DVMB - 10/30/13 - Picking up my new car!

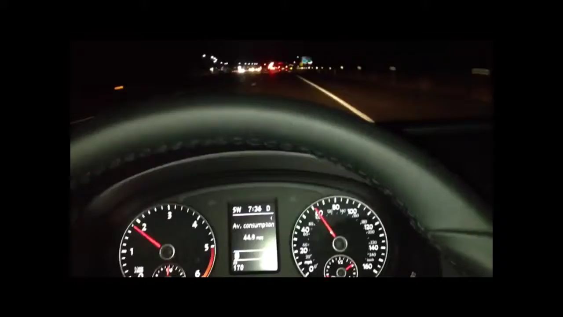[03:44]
Gonna bring the car in tomorrow, do all the paperwork, and bada-bam! New car. Now, I really can't make this up.
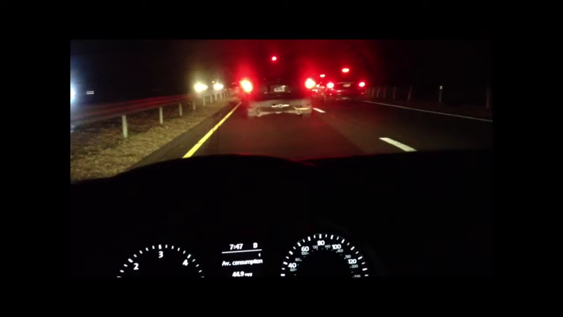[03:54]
In the last, uh, five miles on the way to Lawrence, traffic. And here I am, in the last five miles on the way home, almost at a stop, traffic. So, uh, probably sometime before dawn, I'll get home, and I can get up and take the car back to the dealership, and do what I'm supposed to do. Although, it might have been faster if I had just gone to Watertown first.
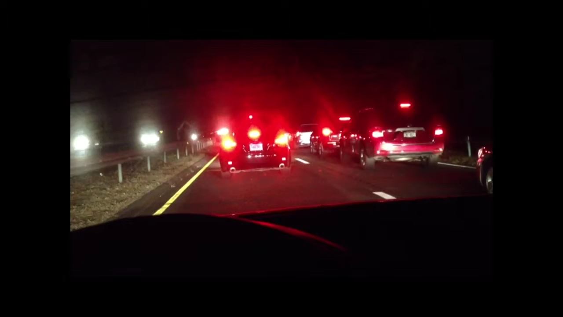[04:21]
And after much traffic and many not terribly interesting adventures,